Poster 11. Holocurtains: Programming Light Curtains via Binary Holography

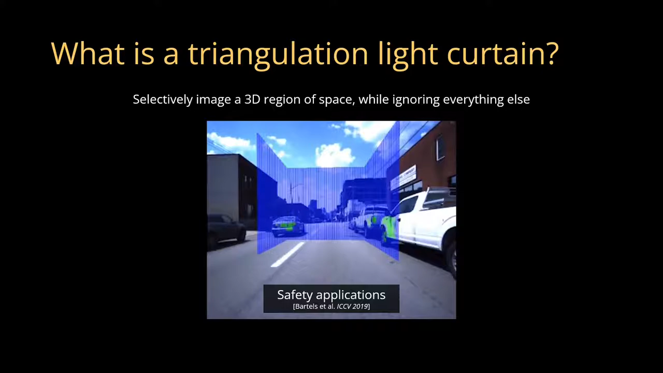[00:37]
For example, such devices are being explored in the context of autonomous striving for collision avoidance to identify when objects get too close for comfort.
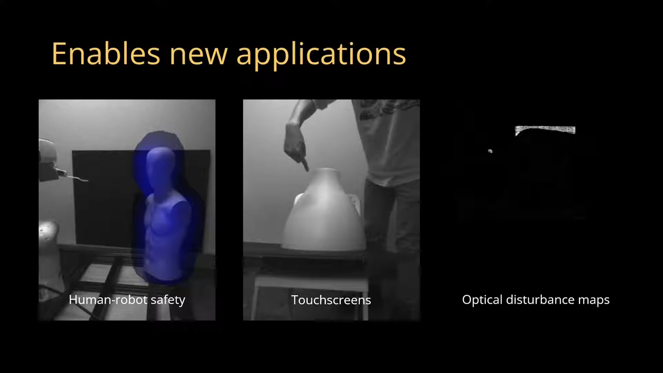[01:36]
With this system, we can create complex light curtains that were impossible for previous approaches.
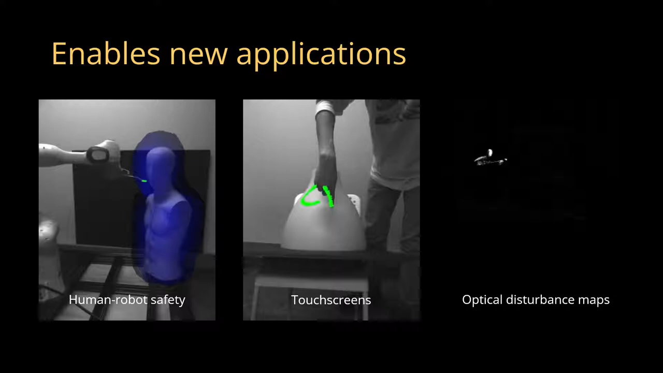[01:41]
This may enable new applications for light curtains, such as in human-facing robot safety, creating touch interfaces from arbitrary objects, and measuring scene disturbances.